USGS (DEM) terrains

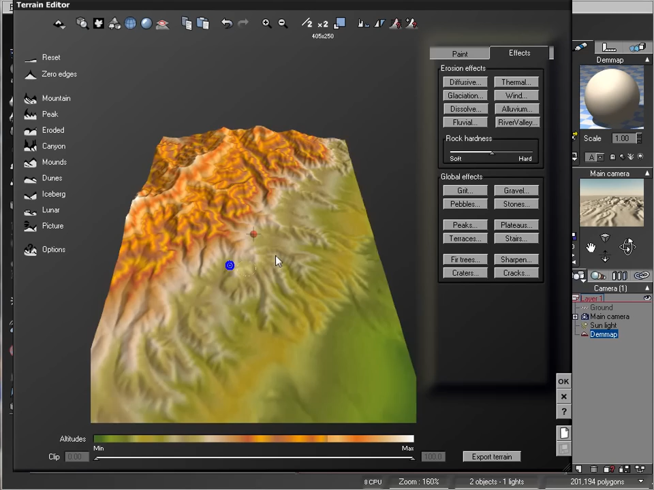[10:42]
as well if you want it you can go inside um paint and you can still using all your 3d tools just like on a normal terrain